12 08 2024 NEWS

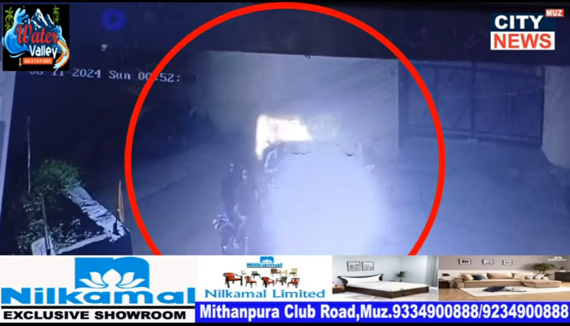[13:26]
बारी की घटना को अंजाम दिया है। घर पर फाइरिंग कर दी, गोली की आवाज सुनकर घर के सभी सद्द से छुप गए।
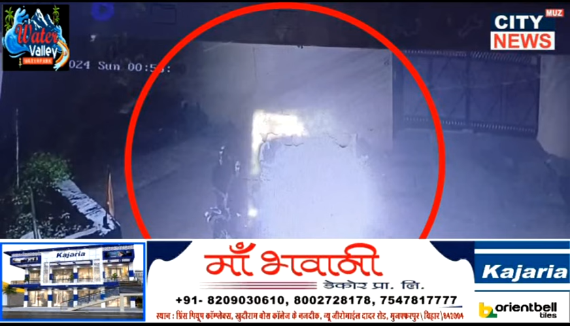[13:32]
पूरी वारतात सीसी टीवी में कैद हो गई है। सीसी टीवी फूटेज में साफ तोर पर देखा जा सकता है कि किस तरह दो बाइक से चार अपरादी पहुचते हैं
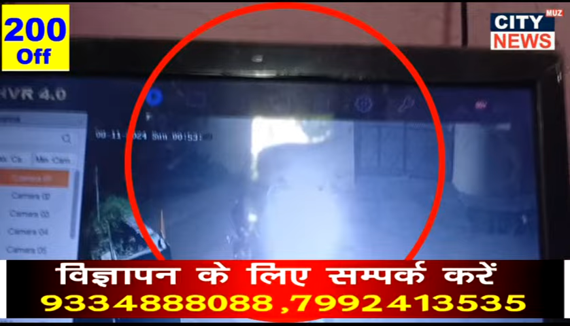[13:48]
और फिर गोली बारी की घटना को अंजाम देते हैं।
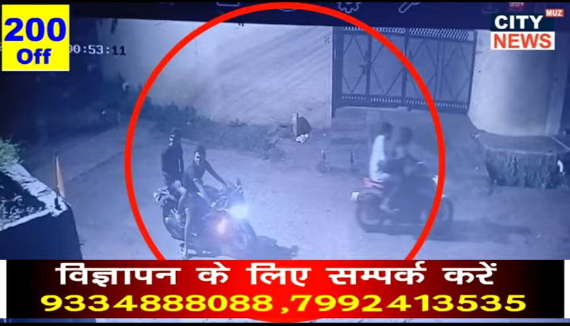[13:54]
गोली बारी की घटना घर में लगे सीसी टीवी में कैद हो गई है।